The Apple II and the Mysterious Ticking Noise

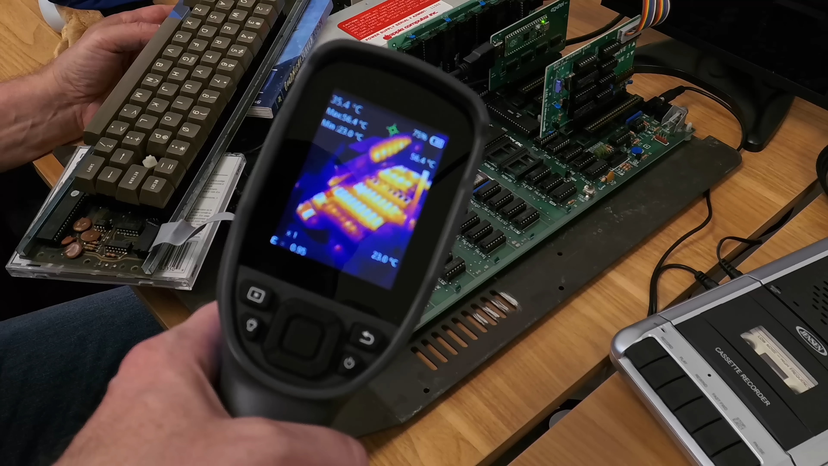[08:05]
So I remember I pulled out the thermal camera because with these older computers, you can see like, oh, that chip is getting hot. Super hot. Yeah. But it didn't seem like there was anything too alarming there.